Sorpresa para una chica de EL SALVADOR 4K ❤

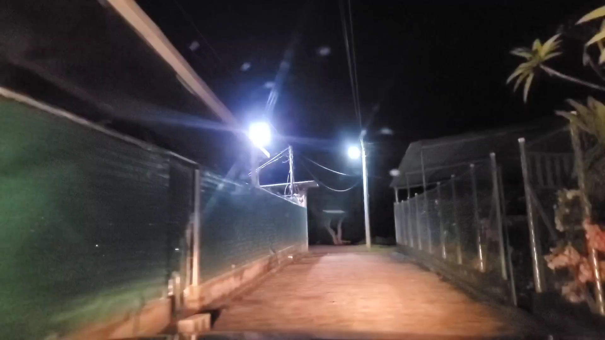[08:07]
Por eso se ve oscuro más temprano. Sí.
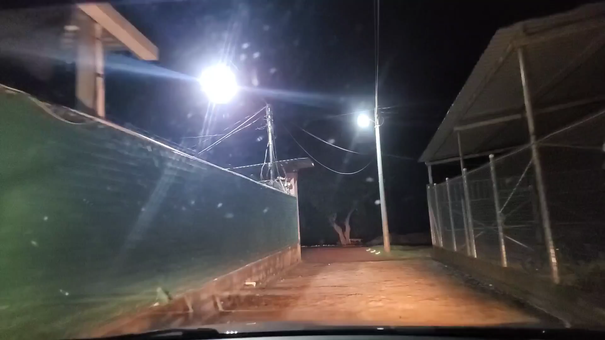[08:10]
Pero no es que sea noche noche. Así que aquí vamos llegando. Hemos llegado.